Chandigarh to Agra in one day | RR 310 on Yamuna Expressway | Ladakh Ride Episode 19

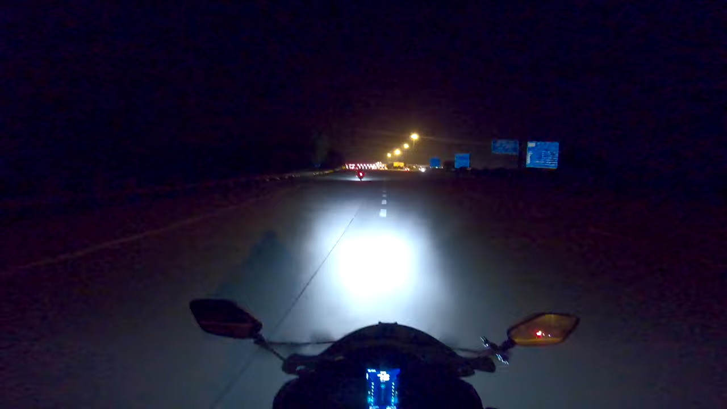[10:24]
पहुंच चुके हैं लास्टोल आप यहमना एक्सपस हाइवे ताइम ओर राए 8.19 काफी स्मूध रही राइड और हम लोग जो एक्सपेक्ट किये थे उसी टाइम के हिसाब से हैं
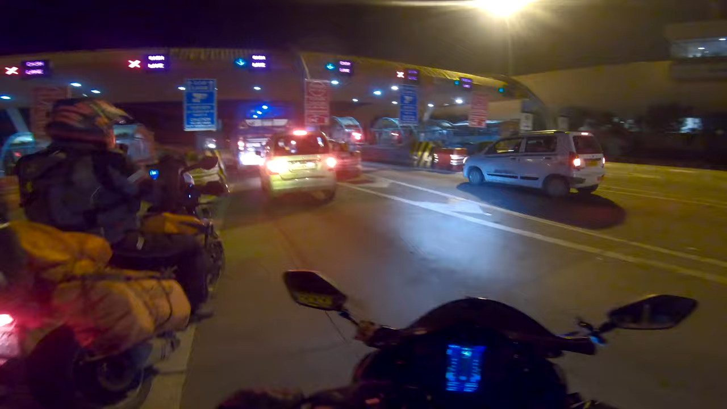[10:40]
पर यह समझ में नहीं है मेरे को
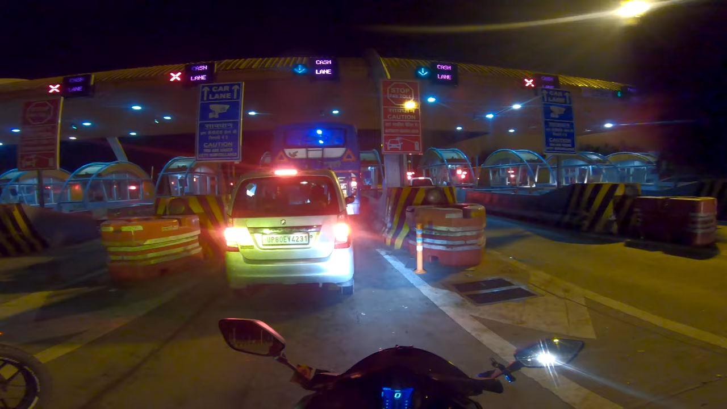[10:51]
अच्छा यह सीन है तो यहां पर एक्ष़ली बाकी सारे लेंस क्लोज रुखे हैं तो अभी हम रुक्या करते हैं यहां से यह तो करी रखा है यहां पर दिखा देते हैं जो भी है
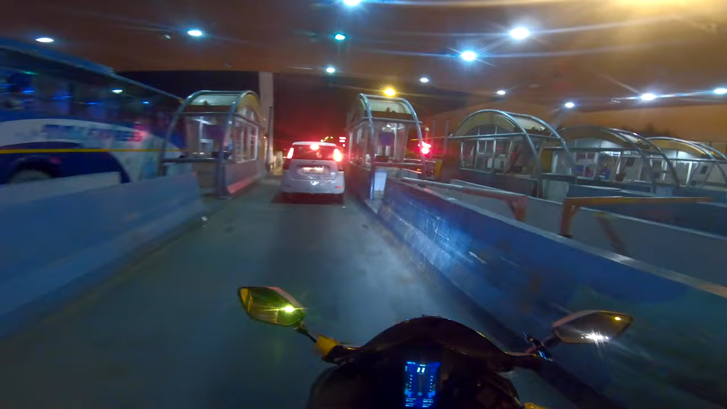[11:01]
नहीं नहीं इसलिप दिखाना है
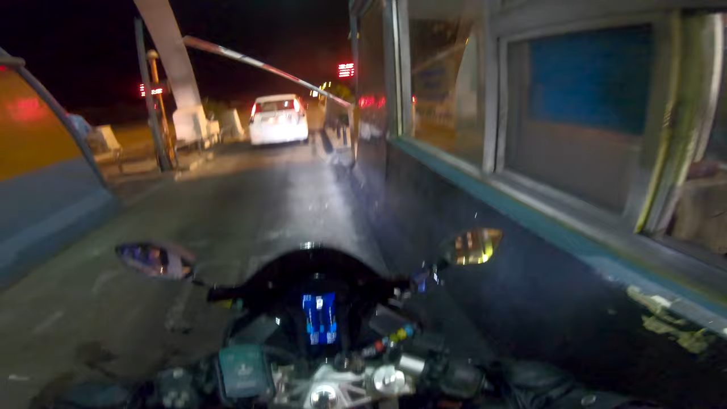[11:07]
यह लास्ट है ना टोल
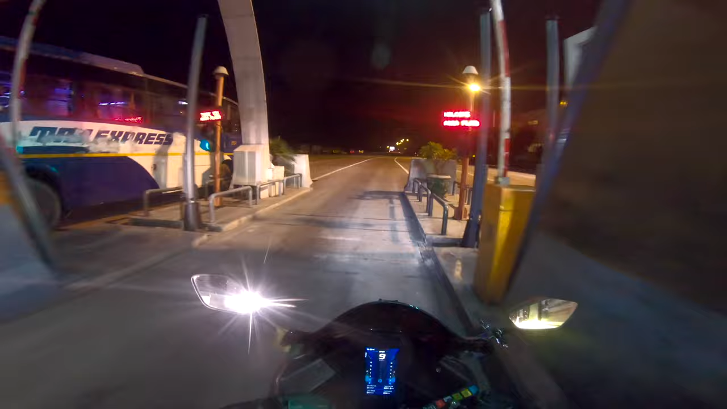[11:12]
तो यह था लास्ट होल और यहां से जो बिस्टेंस है
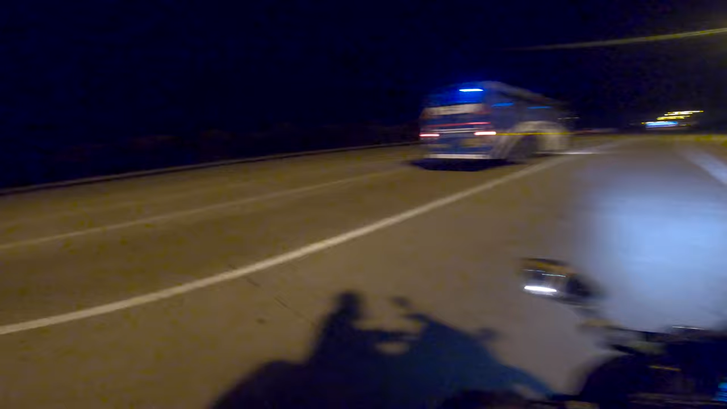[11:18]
होटल का वह देख लेते हैं एक बार अगरा हम लोग इंटर कर चुके हैं
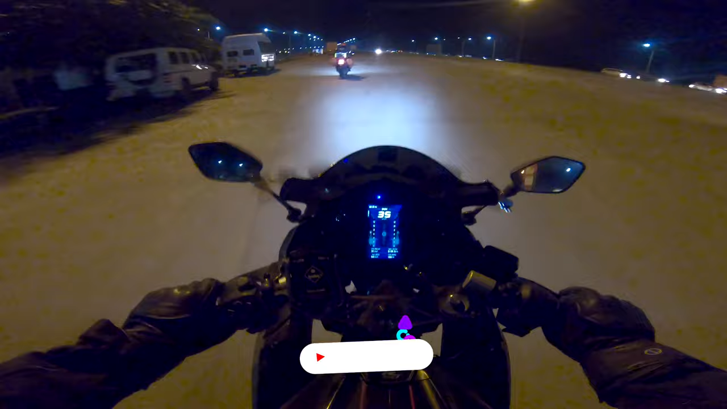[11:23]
जैसा कि प्लान किया था थोड़ा सा अर्ली मानिंग निकलते तो बिल्गुल 6 वजे पहुंच जाते बड़ अनिवेश देर आई दुरूस्त है वाली बात होगी बट यहां पर देखो वेलकम तो यूपी आपको पूरा गुटका उटका वाला शॉप देख रहा है लेफ्ट